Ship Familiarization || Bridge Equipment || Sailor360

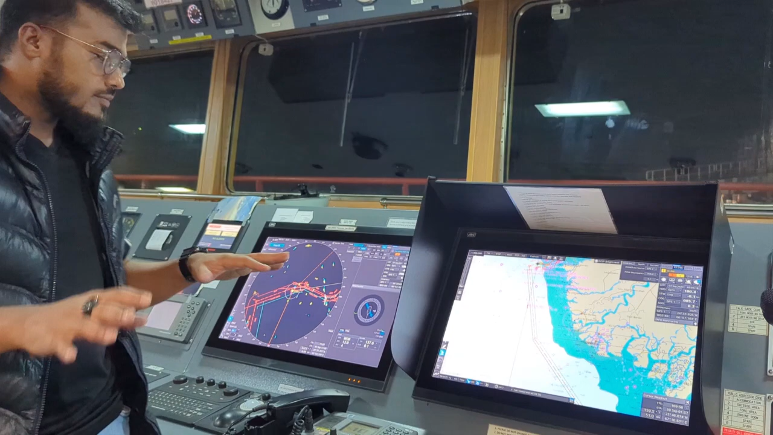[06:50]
তো এরপরে যে ইকুইপমেন্ট, এরপরে এই ইকুইপমেন্ট যেটা দেখতেছেন এটা হচ্ছে বলা যায় নেভিগেশনের সবচেয়ে আইডিয়াল একটা ইকুইপমেন্ট,
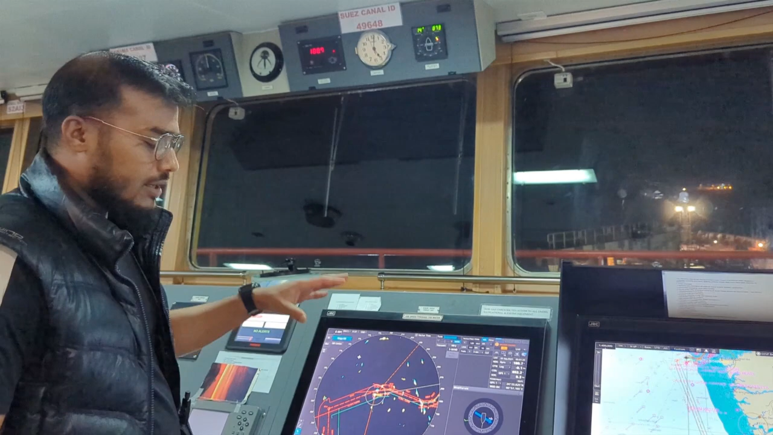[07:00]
যেটা পৃথিবীর একেবারে নেভিগেশনের শুরুর দিক থেকে অ্যাভেলেবেল আছে, সেটা হচ্ছে র্যাডার। আর
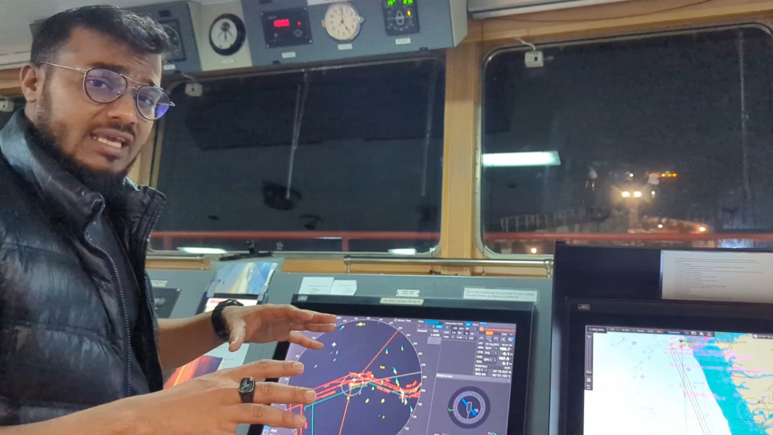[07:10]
যেটা মোটামুটি বহু আগে থেকে আমাদের কনভেনশনাল নেভিগেশনের একটা অংশ, সেটা হচ্ছে র্যাডার।
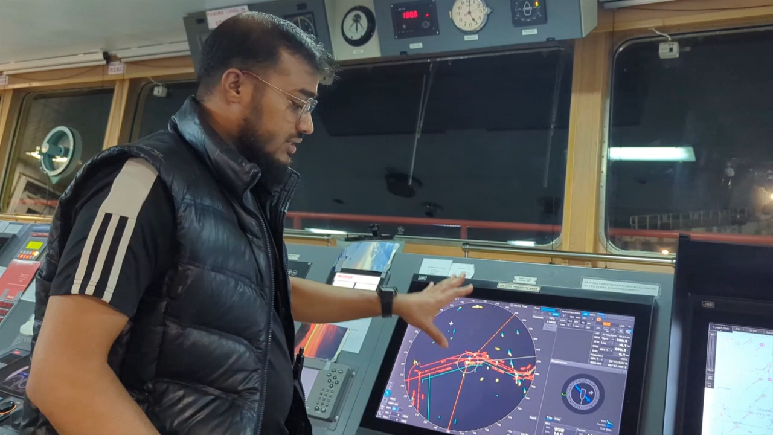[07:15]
আপনারা র্যাডারের নাম অবশ্যই শুনছেন।
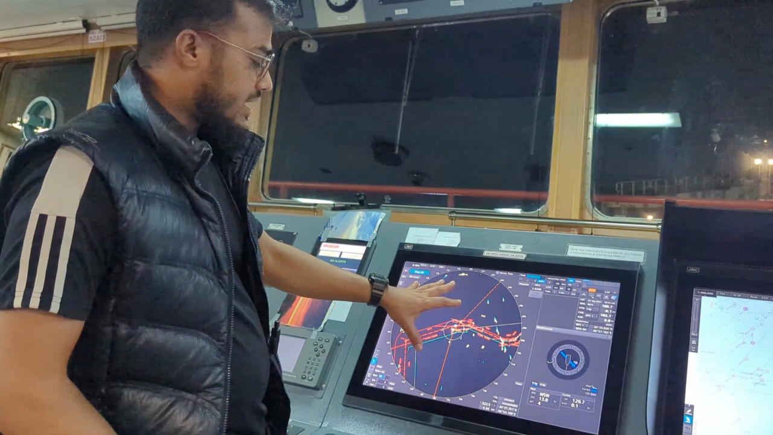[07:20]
আর র্যাডারে আমরা অ্যাকচুয়ালি আশেপাশে যত অবজেক্ট আছে,
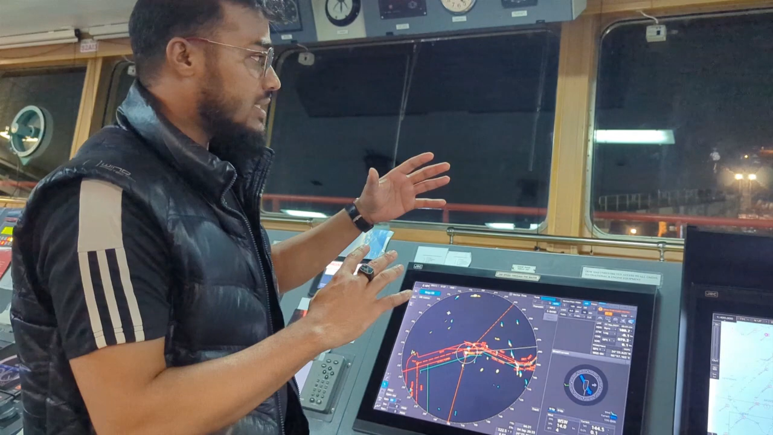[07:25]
যত জাহাজ বা ল্যান্ড বা যেটাই হোক যেটা থাকে সেটাকে আমরা স্ক্যান করে, র্যাডার স্ক্যান করে এখানে দেখাতে পারি।
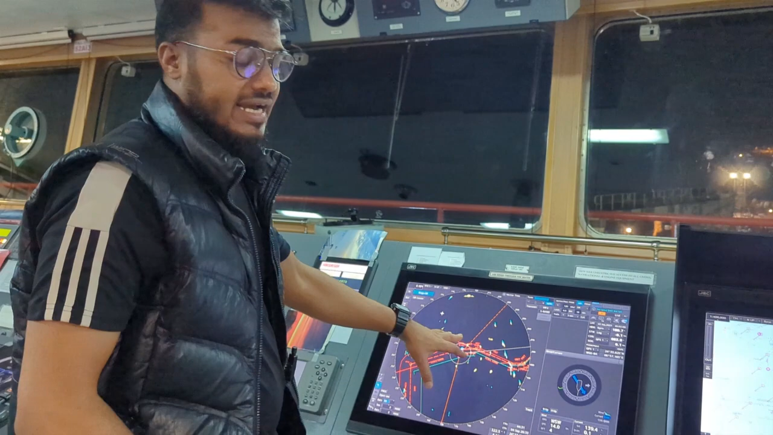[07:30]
তো এটা হচ্ছে অবজেক্ট ডিটেকশন বলতে পারেন শর্ট কথায়।